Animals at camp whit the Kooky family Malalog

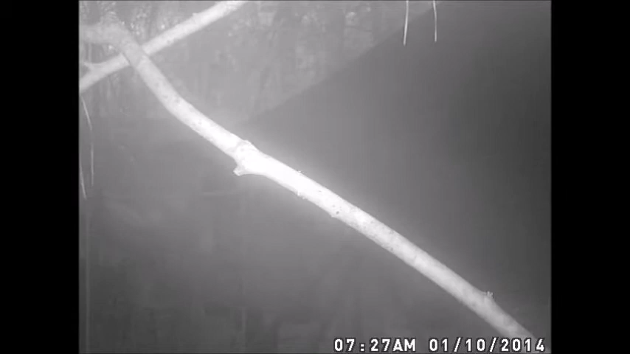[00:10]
What did you see today? What did you see on the camera? Let's back it up real way you can see it again. What's that? What do you call that? A squirrel. A squirrel. On a stick.
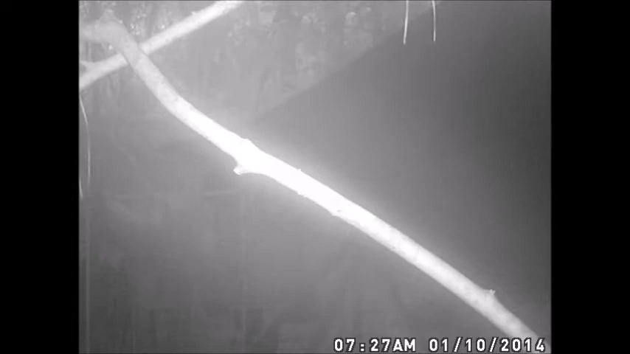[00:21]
On a stick. So what that squirrel do? Hey, come back! Think it's funny? Yeah. So the next video is coming up. What you gonna think it's gonna be? I'm sorry, this video is so long. It's all cuts from my game cam. We're gonna see what's the next video and Malalog it. This is a possum. What you call a possum?
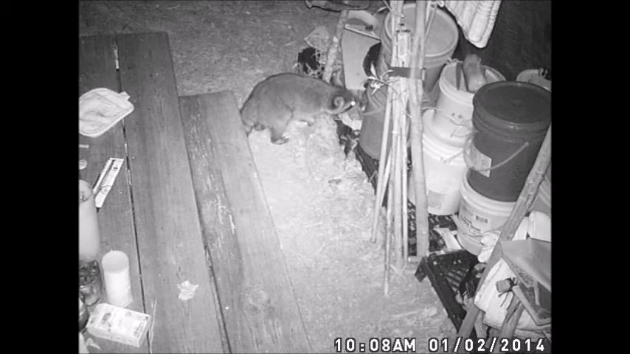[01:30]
And you got a game cam watching animals and stuff. Here's one right now. Here, right there. What you call that? A raccoon. Why you call him a rat? He's not a rat. I don't know. I call him a thief. Look at that mask around his face. That's a mask. That's a burglar. He's a burglar. Look at him snooping through my stuff, you bad coon. Tell him something. Don't let him get away.
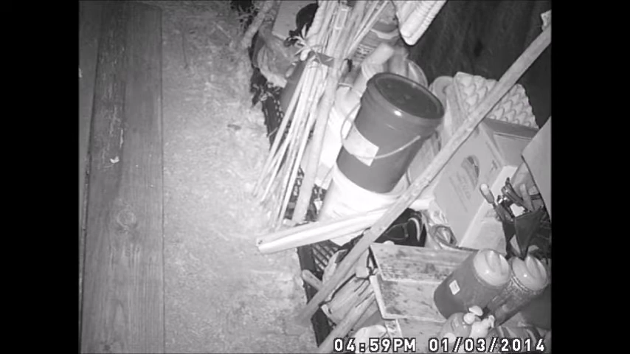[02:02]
Well, tell him something. Get out of there. Tell him. Look, here. Look, there he goes again, right there. And look, there he is. Tell him something. Tell him to stop. Tell him. Hello. Tell him, silly. Stop. You disagree, Ree. Yellow.
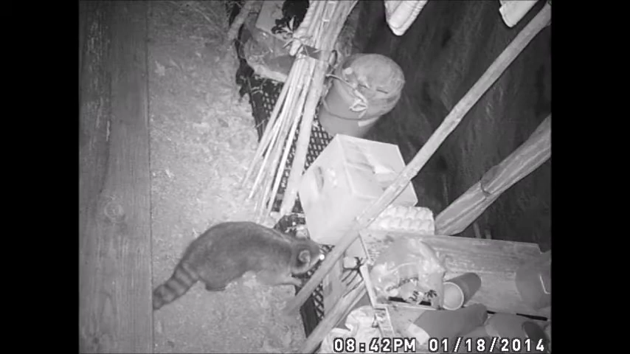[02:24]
Shy. I'm shy. I don't want to talk to the camera. I feel like I'm you. How about that? I like to do stuff in with my Uncle Kooky. I like to eat worms and caterpillars. I do not like to eat worms and caterpillars. Well, you didn't say. Now look, what's that? That's a raccoon. What does a raccoon do? A raccoon goes into your stuff. That's it? That's how he does?
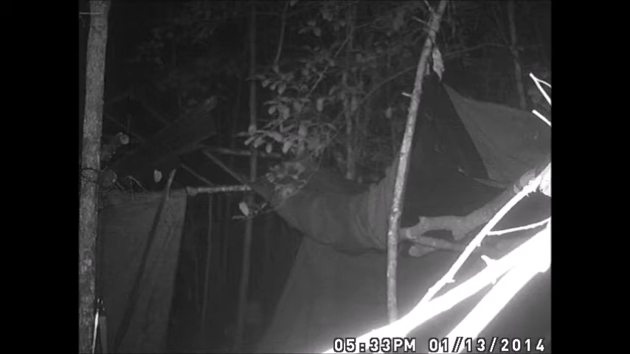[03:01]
That raccoon's just gonna be a bad raccoon. Well, tell everybody what they see. It's a raccoon. All right, well, how about the neck picture? What's that? It's a rat. What the hell are rat doing in your house? Why would you want a pet rat? Ooh.
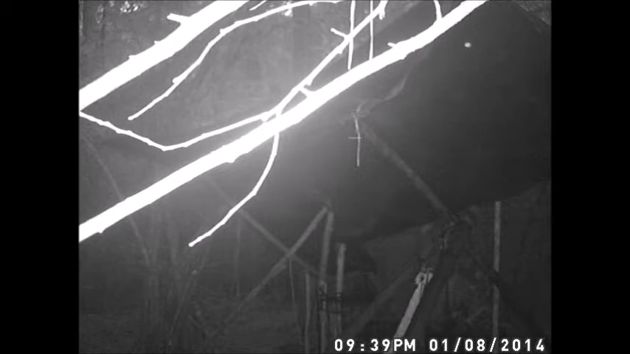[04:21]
Oh, a spider. So my game cam caught a damn spider. Look at that.
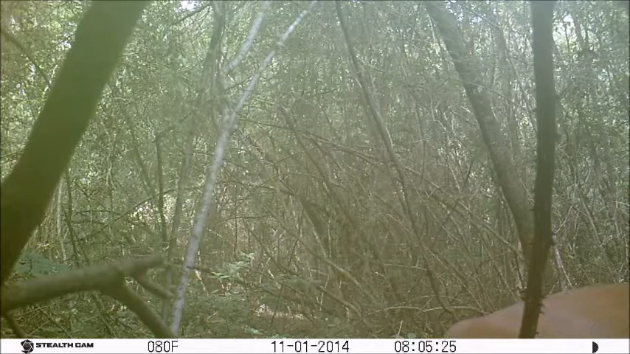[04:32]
Whoa! I'm moving away. I'm all wobble. You think that's funny? Look at him. He's just dabbling him around.
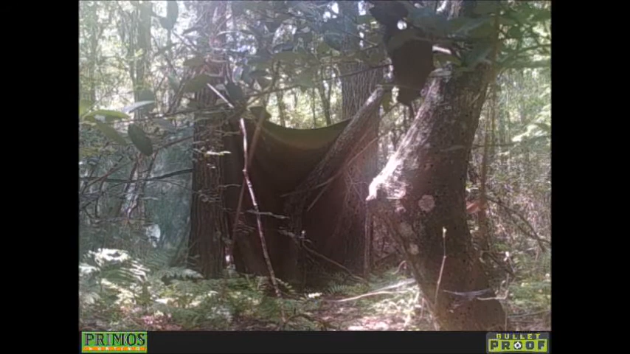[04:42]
I was like, yeah, I'm moving away. I'm here today. What's this video? What?
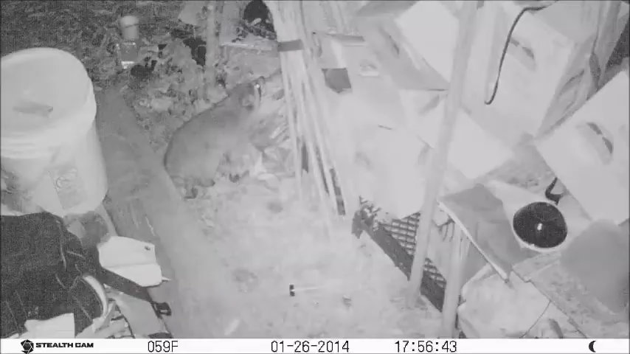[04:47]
Look how cute! It's a bear! That's what it looks like. What is it? What is that? I don't know. It looked like a bear. That was a bear. Look at another squirrel.
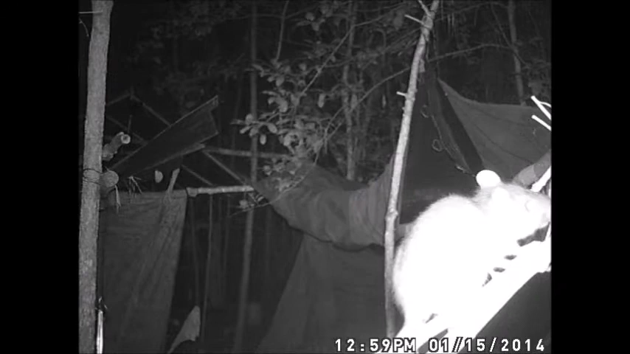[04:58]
Probably the same squirrel every damn morning. He goes there and say, hey, man, look at my camera. All right, what we got here? Another raccoon. Same raccoon, probably. You said they come in packs. Where's this family? What the hell is that? A rat. It was like a mouse from hell. A mouse. A demon mouse. Lucifer? Yeah, you can tell a mouse with big old ears.
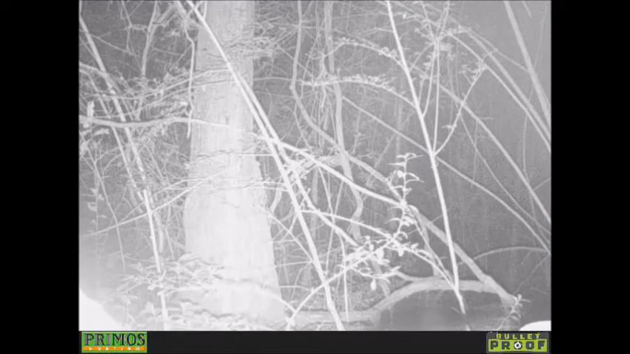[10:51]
It's a bunny rabbit. No, at first it's I couldn't just family. Well, let's see if we got another bunny rabbit. There he is. Hippity hop, hippity hop. I wonder if you throw him in a bar patch where you live. I'm gonna kill a rabbit. Is that the fox one? It's at the bottom. You barely see it. I don't know. I can't tell. I can see his eyebrows. Look, that's that possum came out the camp earlier.
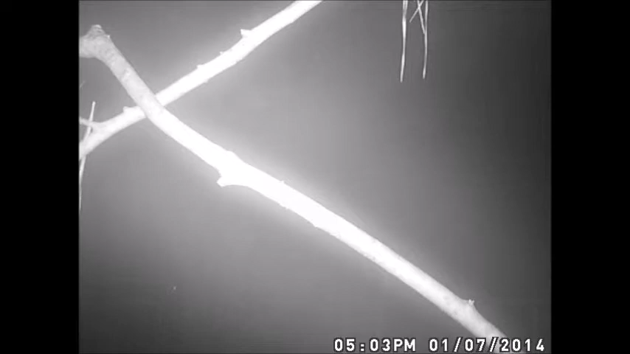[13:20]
Come on, hurry up. Why you take too long? Sorry for the long, little, short videos, but you get to listen to the Malalog. And you get to see cute animals. Alright, what's this one? It's a rat. Or a mouse. There was a mouse in my house. Damn them mouses. It's not a house. Wait a minute. That is his house. That is my house. Oh. That's my house away from the house. That's his home away from home. That's my bug out camp, or whatever you want to call it. That's his camp. Y'all been there. We just ain't camped there yet. Man, that's a challenge.
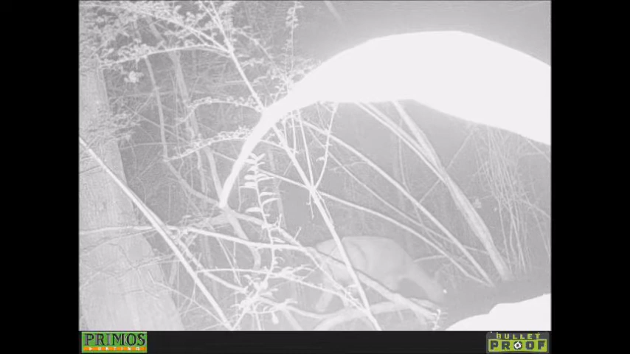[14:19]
Oh, look at that. Just slap that ass. It's dark. What is that? It's a raccoon. It's two of them.
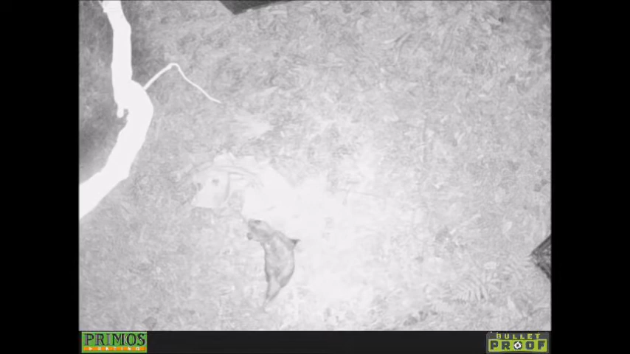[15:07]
Yeah, he was hopping around. There's that darn coon. That's that raccoon earlier in my camp. Oh, yeah. Burglar. That damn burglar. Oh, that's a possum.
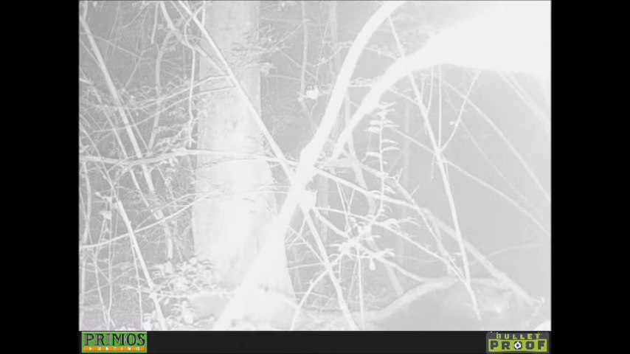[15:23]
Oh, nasty old possum. Put a trap up and catch the nastiest animal out there. Oh, lovely. There goes the possum's butt.
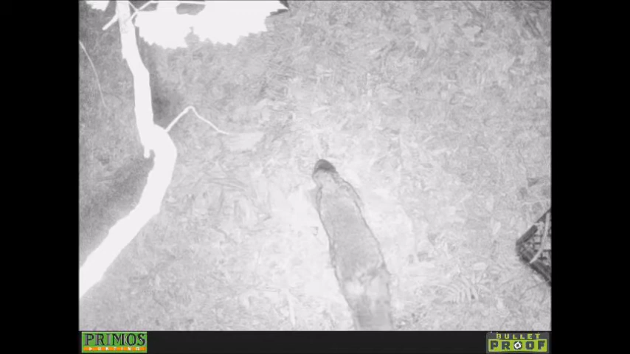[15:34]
What's this one? That was possum weaving. What's this one? Oh, I see it.
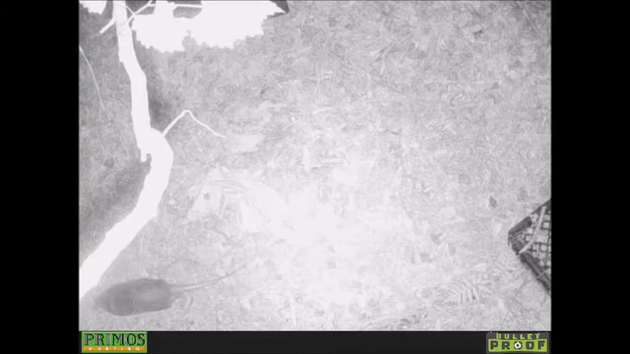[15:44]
Whatever that is. Whatever that is. It's at the corner left. I'm sorry, right.
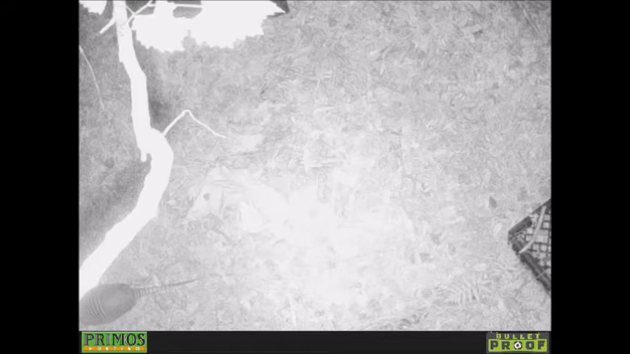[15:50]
Yeah. Ooh. Look, it's my wolf! It's a fox! It's a Foxy Loxy!
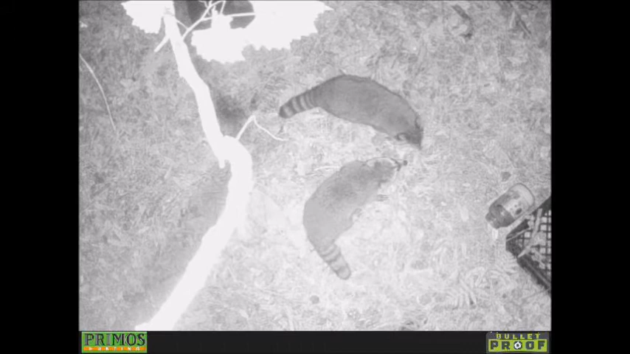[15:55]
How you doing, Foxy Loxy? Say something to Foxy Loxy! Hi, Foxy Loxy!
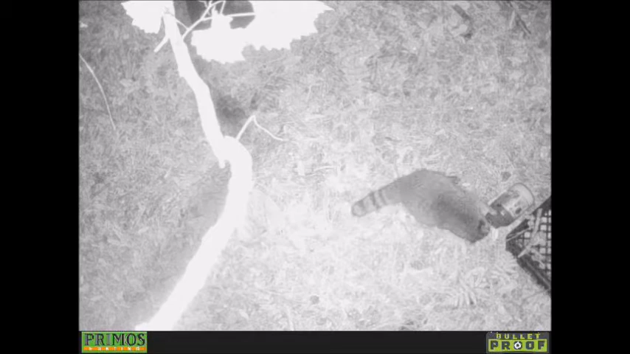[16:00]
How you doing? Oh, that's an armadillo. Hi, armadillo. Armadillo? Possum. Is that possum or whatever it is, I can't.
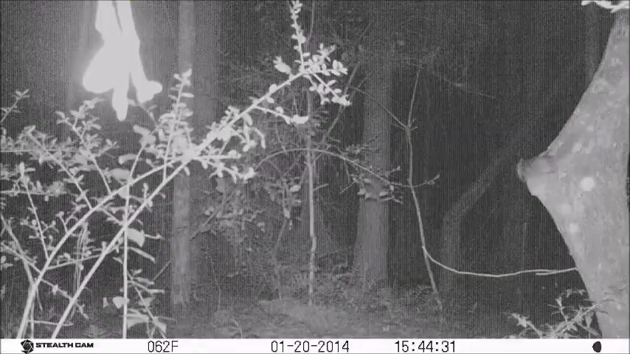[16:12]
There's a. We're going to pirate friends. I don't know one day. My dogs chase those bitches up. Yeah. Oh, look at him. He's getting drunk. Squirrel. A squirrel. Oh, God, he's a big squirrel. I wonder why the fox can't catch these things. Look, that's a little chipmunk thing. I don't know what that is. I said it looks like a chipmunk. Yeah, it's like a little chipmunk creature. I didn't know he had chipmunk.
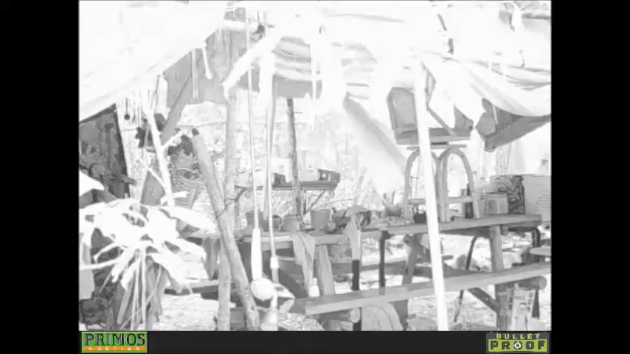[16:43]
I thought it was a flying squirrel first, because that was like a chipmunk. I'm surprised you ain't caught any bats. I gotta put butterflies up so I can catch some bats. Alright. Wait a minute, what the hell is that on the corner?
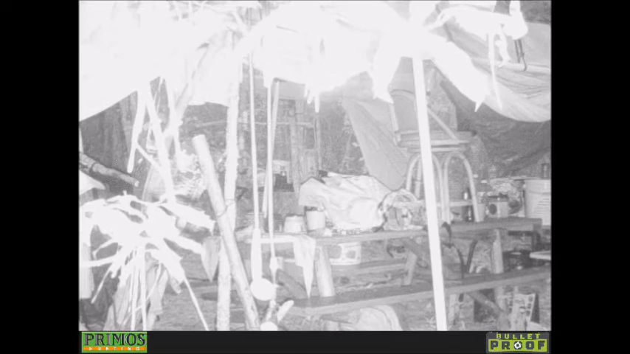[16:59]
I don't know, that's what I'm trying to figure out. That was weird. A ghost or something. Look, it's Sally! It's a dog! A dog in my camp, a dog! I got a couple of videos of me dog. Look, she's behind there somewhere, she's seared. Look for the Sally Durg. I saw a fly. That's probably why I went off.
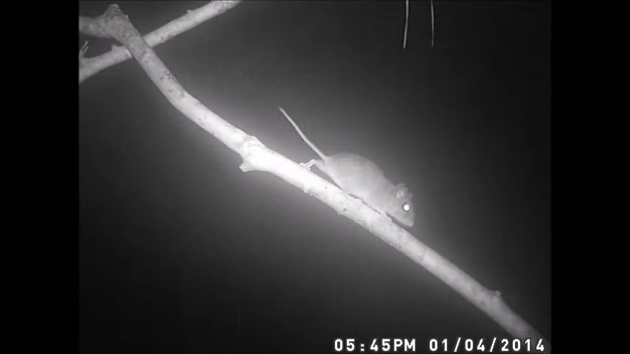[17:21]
The fly went in front of it. There it is. There's Sally. Where's Sally at in this one? I see her. She's chewing on stuff out there. Hi, Sally. Oh, you did dirt. Look at the little cute mouse. There's a mouse. There's a mouse in my house. It's not moving. It's dead. He's posing. I should put a rat trap there, but I'm scared I might catch a bird instead of a mouse. Yeah.